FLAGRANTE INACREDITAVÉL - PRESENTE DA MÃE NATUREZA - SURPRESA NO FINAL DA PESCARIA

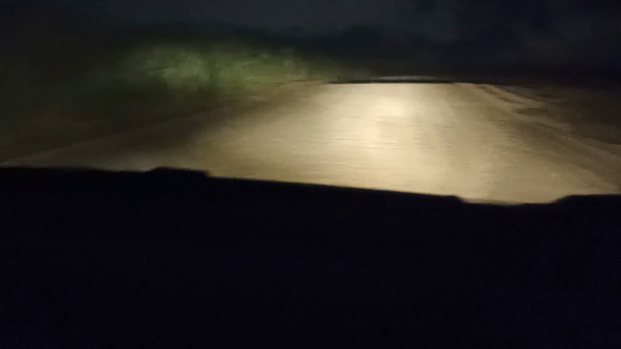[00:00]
Olá, pessoal. Não sei se vai entrar no mato, vocês vão conseguir ver. Três raposinhas. Três raposinhas. O pai, a mãe e o filhote. Vai lá. Entrou. Ah, entrou ali no mato, ó. Que bonitinho, né? Vamos ver se passar de para ver a gente. Ah, mas não vai dar pra ver.